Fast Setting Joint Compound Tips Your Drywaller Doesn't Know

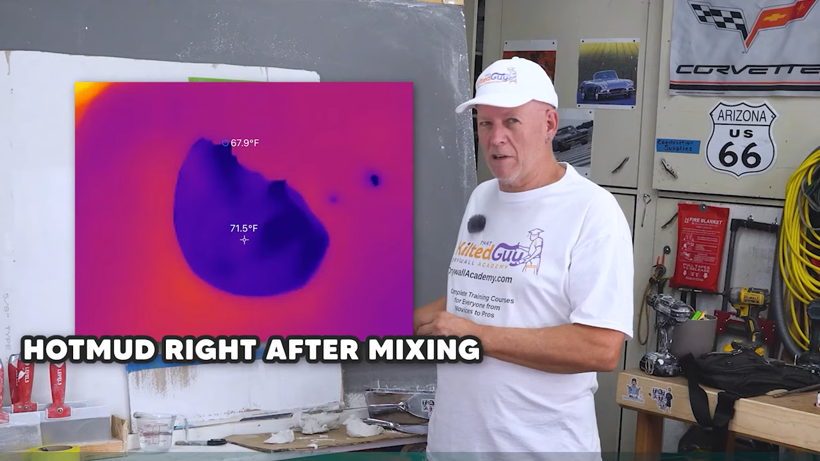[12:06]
On screen: spot 71.5°F
And on the drywall where I pointed it at, it was much cooler. So, it's not like it gets real hot, but you can see there's a little bit of an exothermic reaction going on there.